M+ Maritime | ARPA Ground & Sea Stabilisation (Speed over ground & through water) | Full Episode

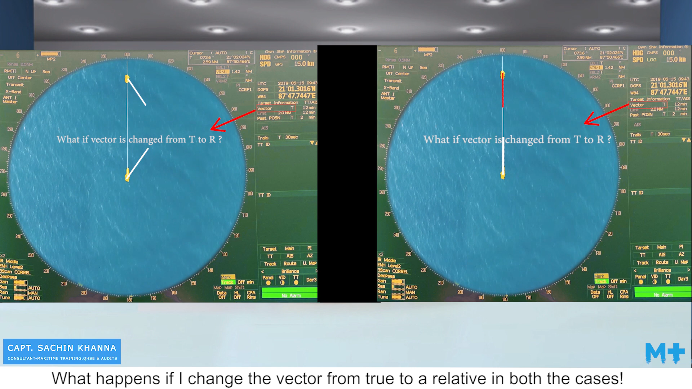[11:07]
How will this screen look now? Let's have a look at both the situations again.
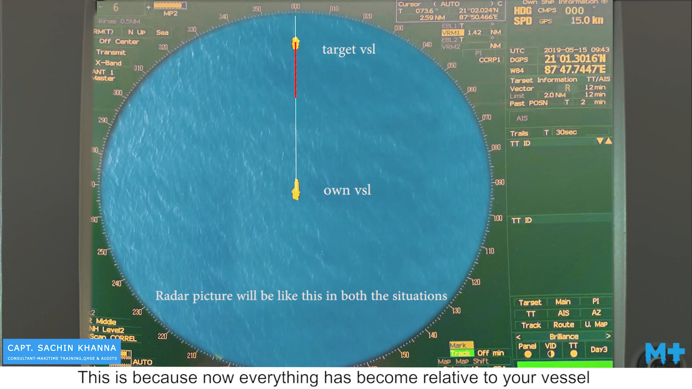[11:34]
your vessel as you have changed vector from true to relative.